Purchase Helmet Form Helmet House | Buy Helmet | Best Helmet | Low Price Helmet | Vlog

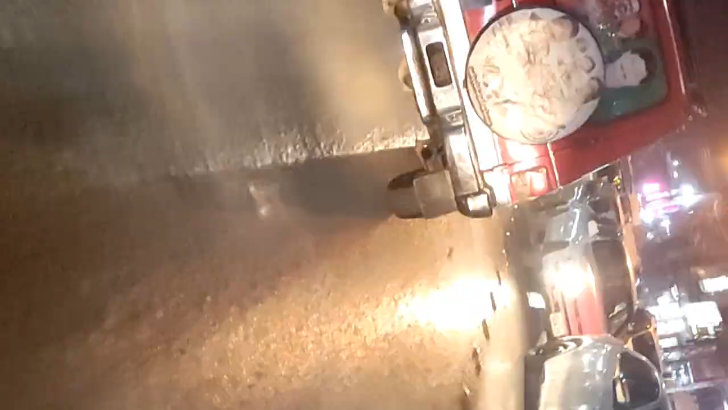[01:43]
اس وقت میں جا رہا ہوں کشمی روڈ پہ یہاں پہ گاریوں کا
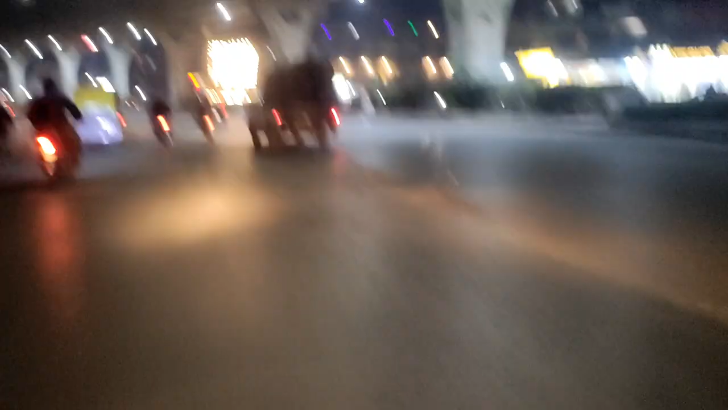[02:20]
جناب ابھی میں مری روڈ سے جا رہا ہوں میرے
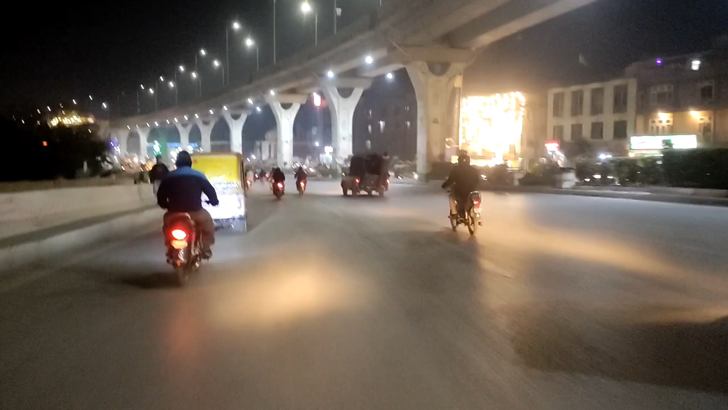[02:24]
اگلا جو اگلا جو میٹر سیشن ہے وہ لیفت بھاگ ہے میرے لیفت سائیڈ پہ لیفت بھاگ ہے یہ والا سارا ٹھیک ہے
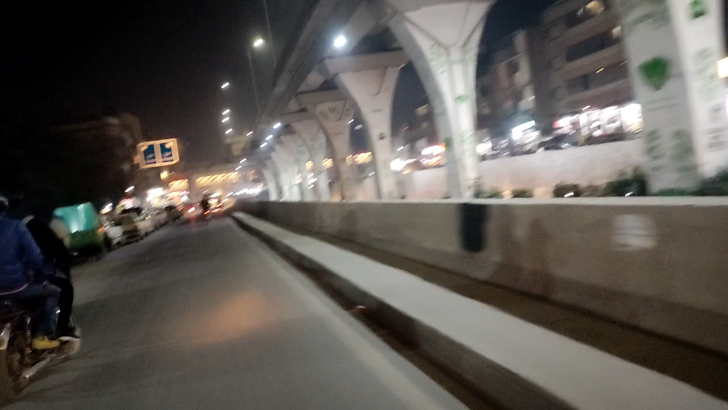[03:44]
جناب یہ مسلم نے کومیٹی چوک ہے ٹھیک ہے رائٹ طرف راول روڈ جاتا ہے لیٹ طرف گاجہ بزار یہاں سے بھی ایک راستہ جاتا ہے